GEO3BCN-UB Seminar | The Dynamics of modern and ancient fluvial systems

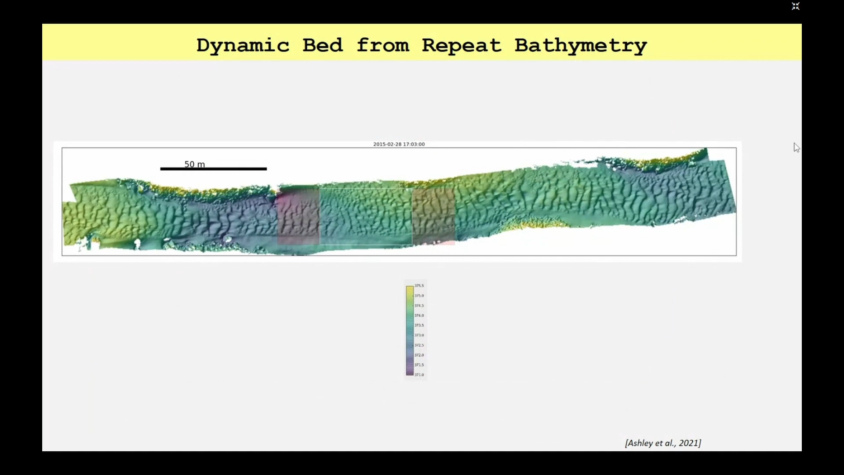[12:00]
So we go back, and if we just drew a line from left to right across here, and we zoomed in on it, this is the topography.